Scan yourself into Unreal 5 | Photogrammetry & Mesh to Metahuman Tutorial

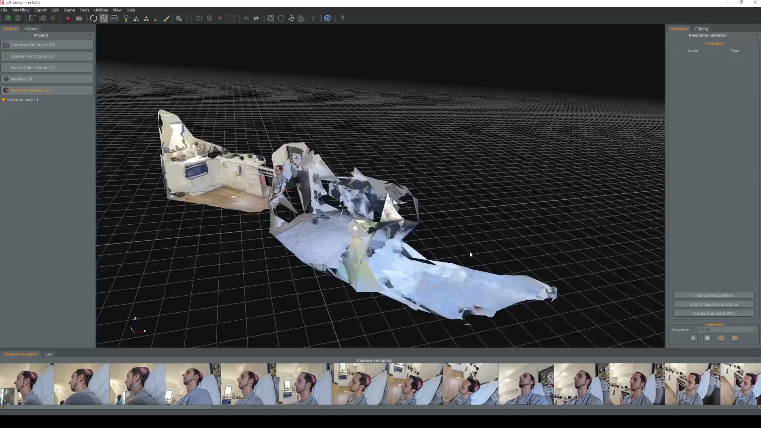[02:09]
So you'll be given the scene here if I just left mouse click I can tumble,
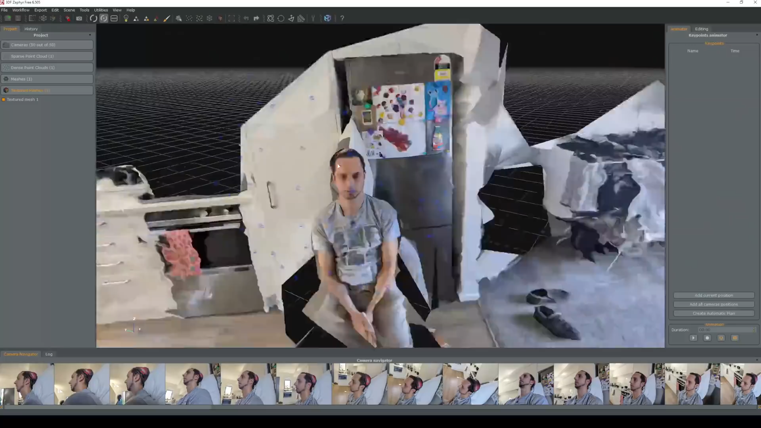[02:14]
scroll to zoom in and middle mouse click and drag to pan around. So you'll see I've got my washing over there on the right and my fridge behind me.
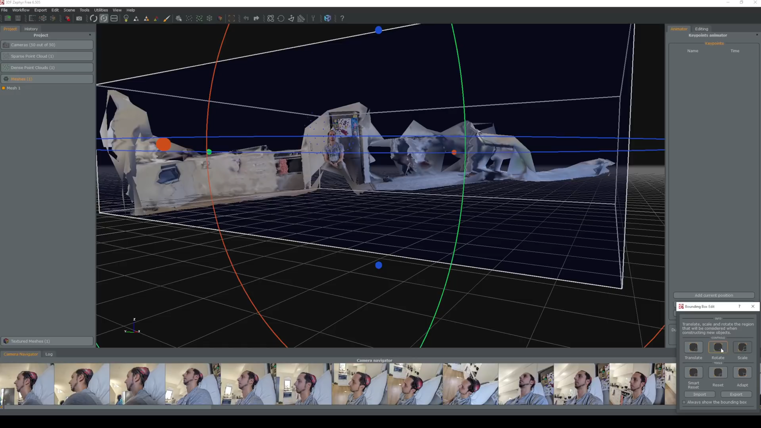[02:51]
So we've got translate, rotate and scale. So currently I've only got scale selected. I also want to have, actually we'll just start with scale. So we'll, it will turn off rotate.
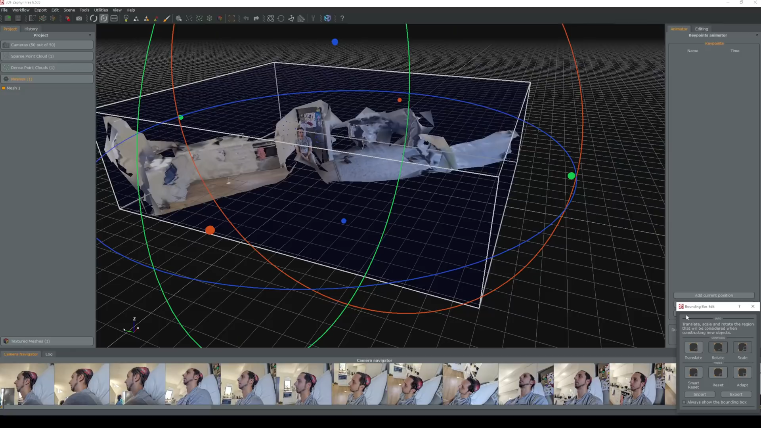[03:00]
So we'll, we'll drag in
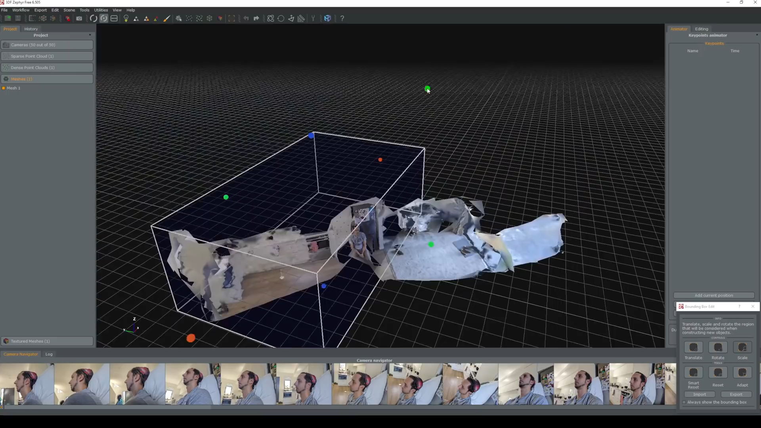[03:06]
till we get just basically my head and neck.
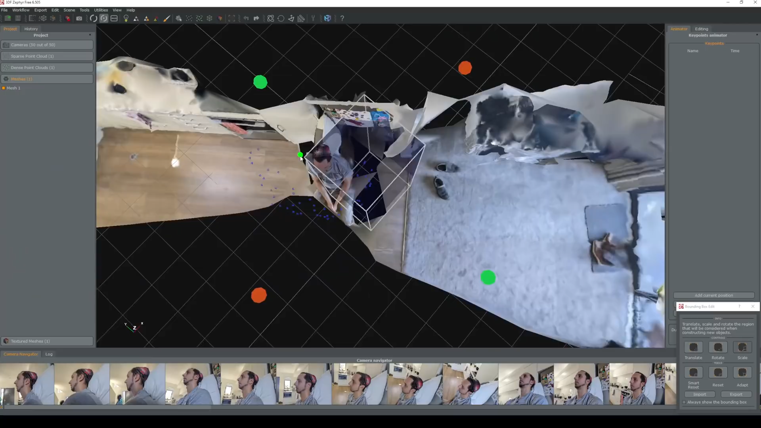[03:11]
Next we want to rotate this. I'm going to rotate it so the x-axis or those red ones are facing forward. This should give us the correct orientation when we go into Unreal.
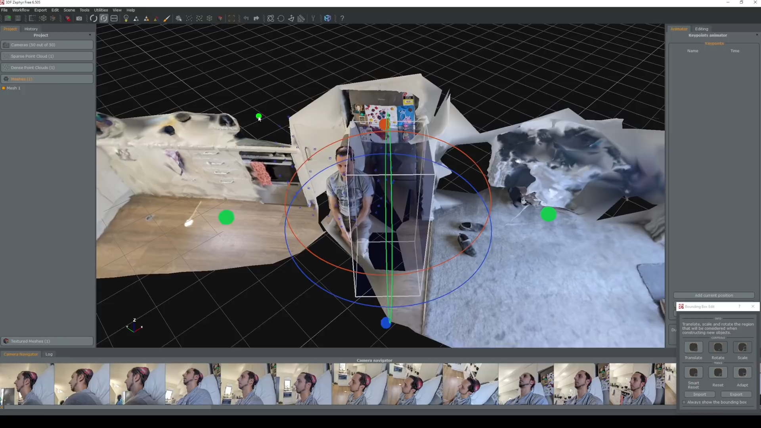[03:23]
But if it's not we can always change it. And then with translate I'll turn scale off for a moment. I'll just move this so it's put me in this little box.
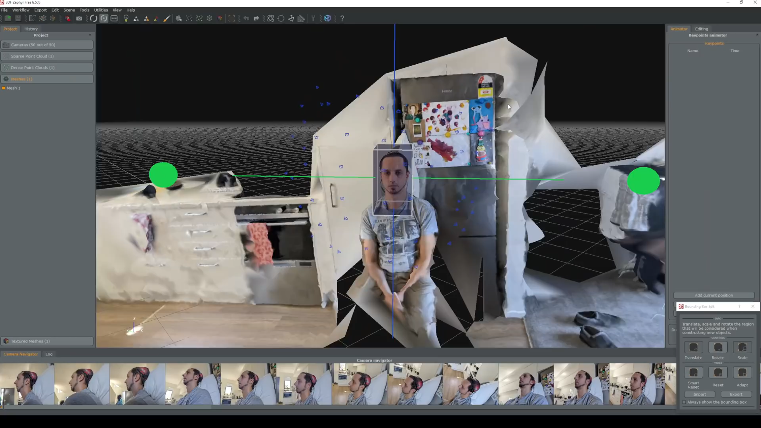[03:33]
Okay so one hot tip. Don't accidentally hit ctrl z otherwise you'll undo the bounding which you don't want to do.
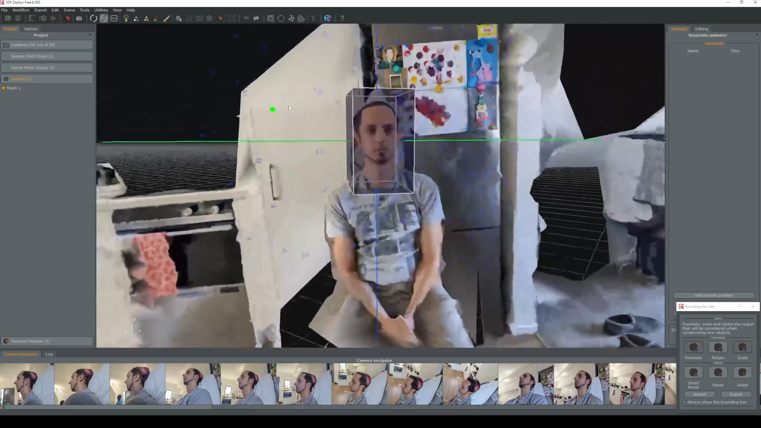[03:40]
So just really make sure you've got the front and the back and the top there.
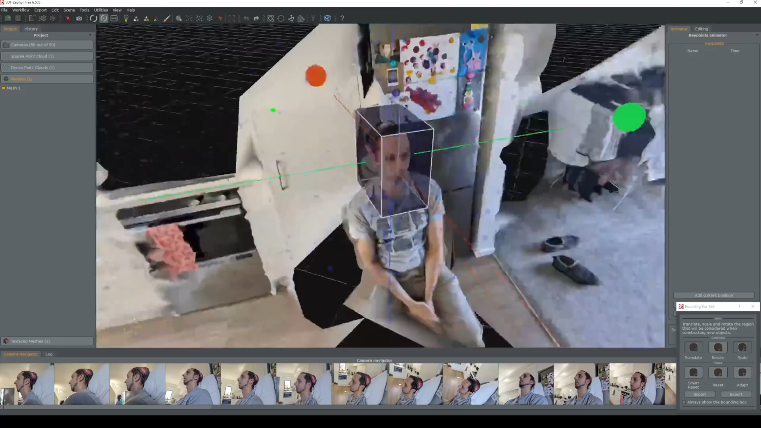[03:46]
The back of the head, really not that important.
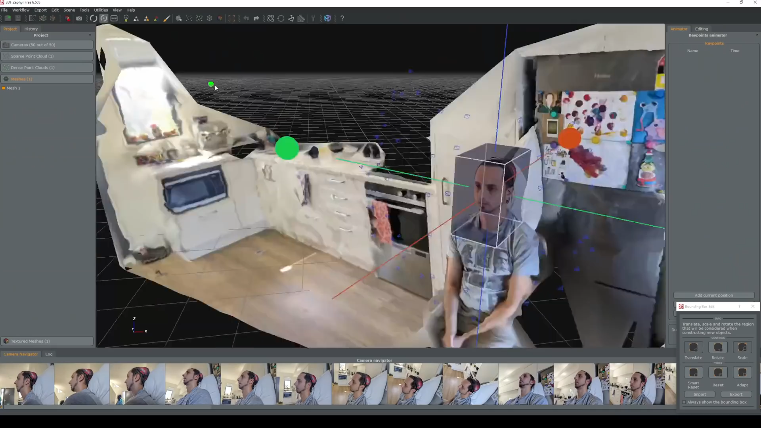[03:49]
So for this scan. So we're really just focusing on getting the front and the
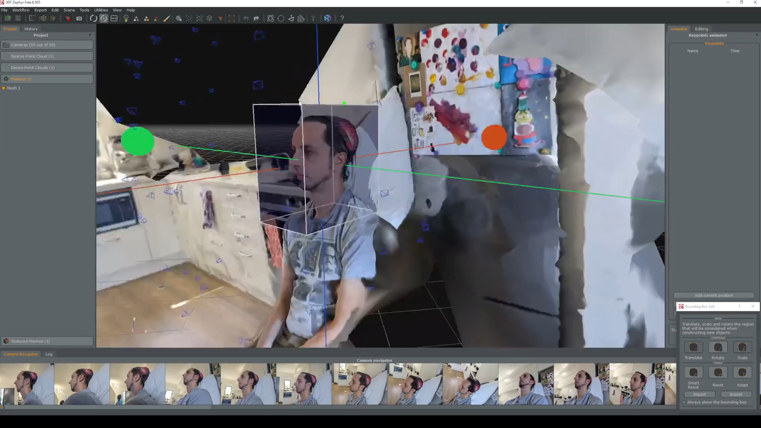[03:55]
sides and you know from the lower angles and things as well. And that's going to be enough for us.
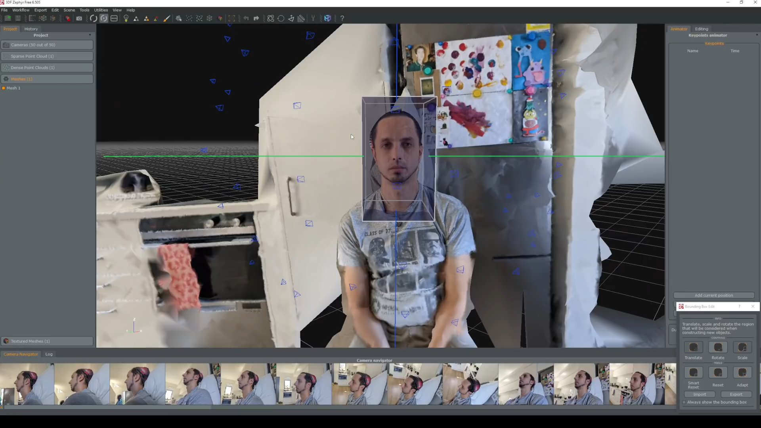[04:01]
Also just making sure that with our photos we've got a pretty neutral lighting setup. I've got a little bit more of a highlight on my right hand side of this image but it's going to be fine probably.
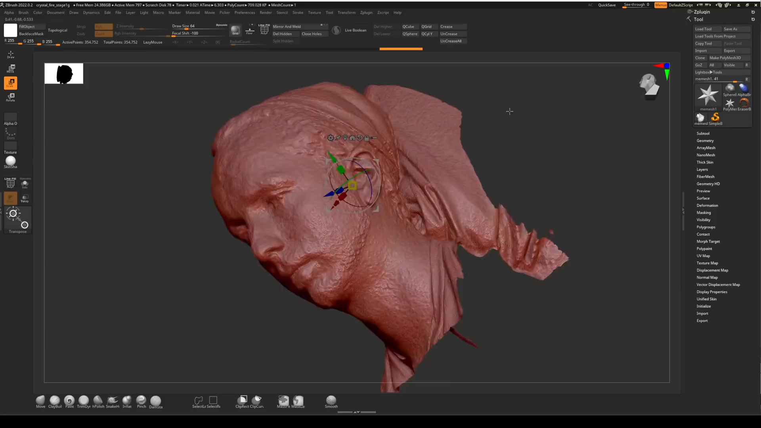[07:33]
So the areas that I'm mainly concerned with here is this large area of hair that's sticking out and we could possibly flatten this top part as well. Though when I did test this last time I did a pretty good job of figuring out that part. It didn't like these aspects though so
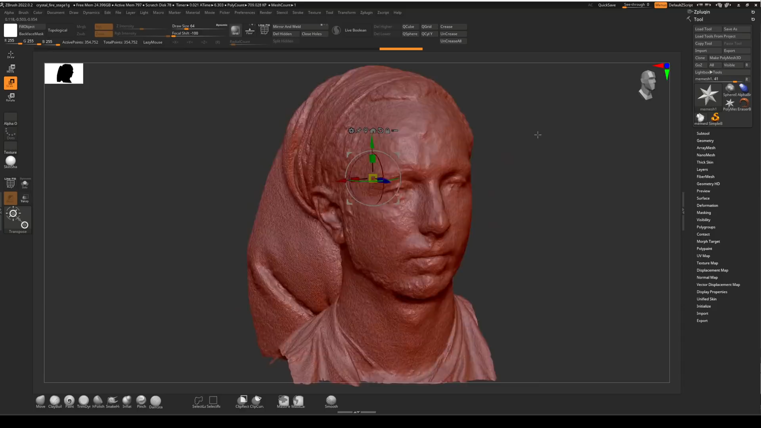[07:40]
and maybe we could get rid of some of this part here.